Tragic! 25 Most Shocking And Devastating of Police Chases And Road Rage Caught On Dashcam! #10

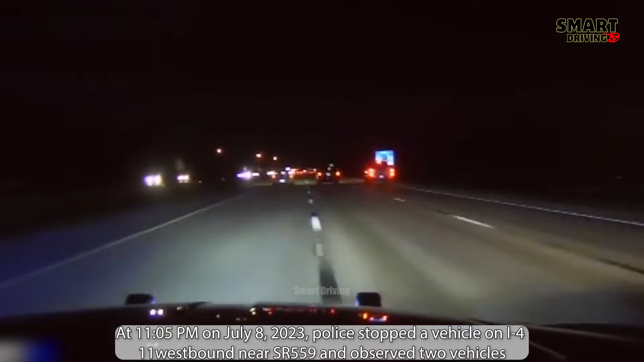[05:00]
on July 8, 2023, police stopped a vehicle on I-4 westbound near SR 559 and observed two vehicles, an orange Ford Mustang and a white Porsche Panamera, traveling at high speeds.
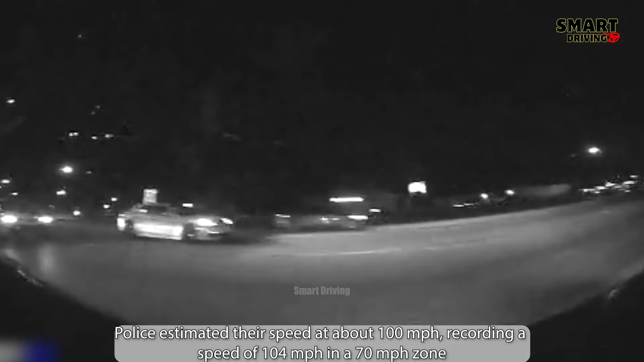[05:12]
Police estimated their speed at about 100 miles per hour, recording a speed of 104 miles per hour in a 70 miles per hour zone. As the police passed, both cars accelerated to 125 miles per hour, weaving dangerously. After notifying the Tampa Bay Communications Center about the Mustang's license plate,
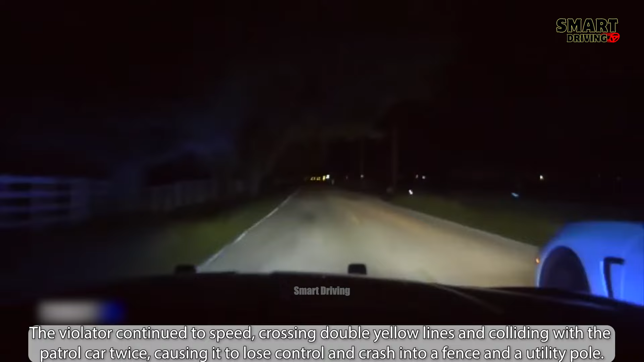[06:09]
causing it to lose control and crash into a fence and a utility pole.
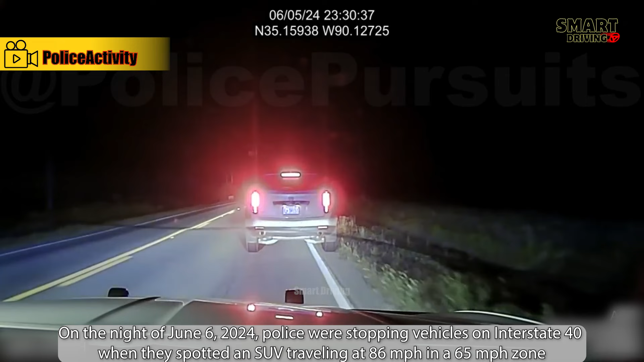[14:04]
On the night of June 6th, 2024, police were stopping vehicles on Interstate 40 when they spotted an SUV traveling at 86 miles per hour in a 65 miles per hour zone.
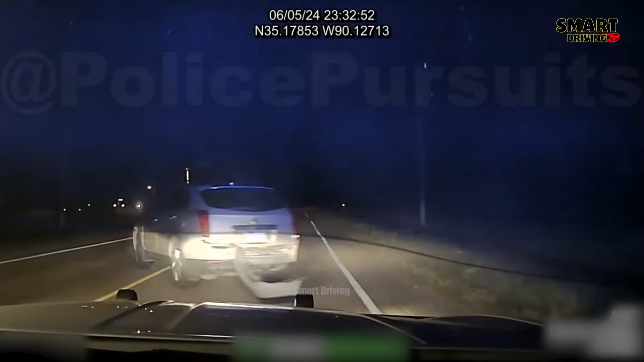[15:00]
After executing a TVI maneuver, the vehicle crashed into a ditch. The driver was handcuffed, and police discovered a total of $609, along with various controlled substances in the vehicle.
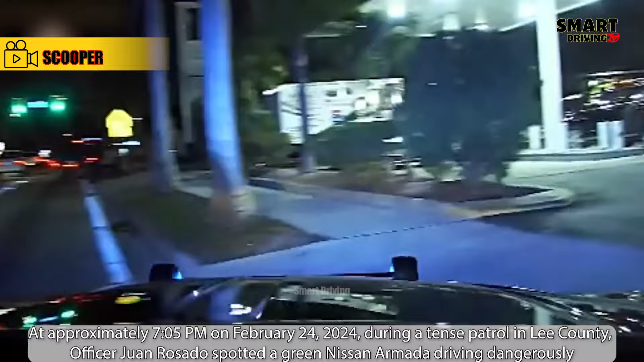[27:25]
on February 24th, 2024, during a tense patrol in Lee County, Officer Juan Rosado spotted a green Nissan Armada driving dangerously.
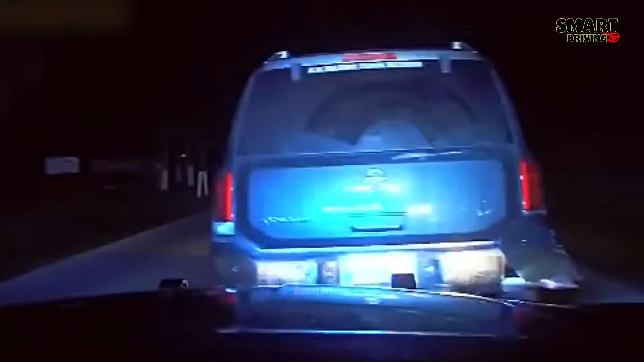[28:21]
The chase became dramatic as police deployed a PIT maneuver to stop the vehicle. Eventually, officers approached the driver, Alexander Matthew Rodriguez, who admitted to having a poor driving record.
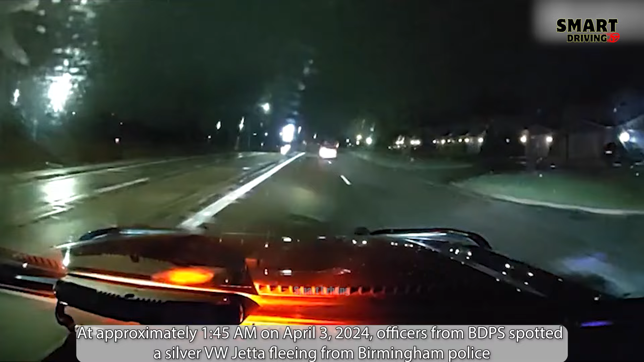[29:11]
on April 3rd, 2024, officers from BDPS spotted a silver VW Jetta fleeing from Birmingham police. The suspect, wanted on felony charges, recklessly ran a red light, initiating a chase at 11 Mile and Greenfield. Even while driving on three flat tires, he continued to flee until being stopped by Southfield police.
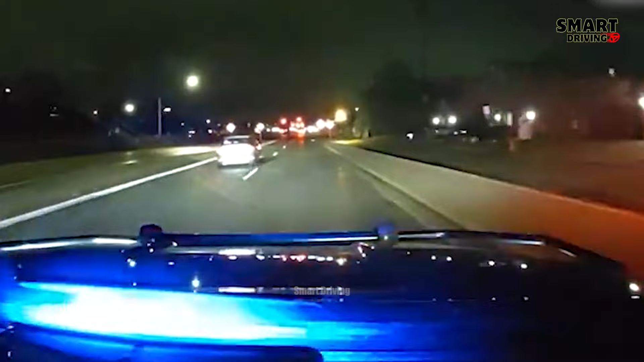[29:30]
35 approaching Evergreen, still westbound.
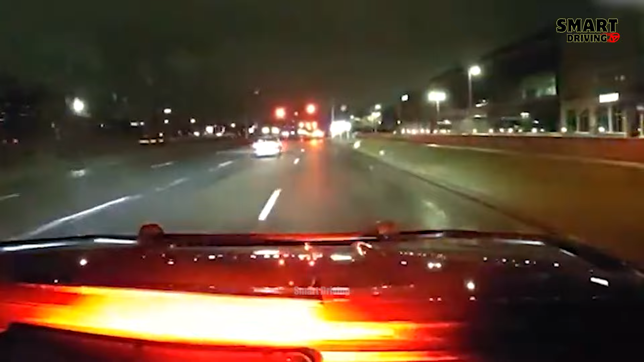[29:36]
Southfield's blocking the intersection for us.
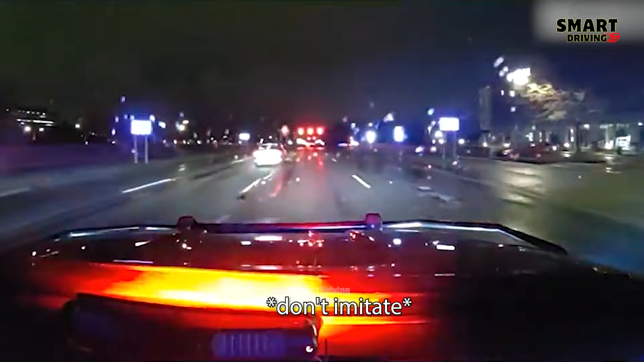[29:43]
Speeds are 35, so I just went through a red, knocked off. Setting up to go southbound, so.
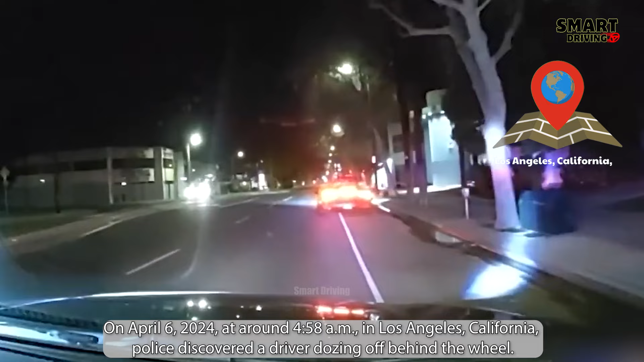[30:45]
in Los Angeles, California, police discovered a driver dozing off behind the wheel.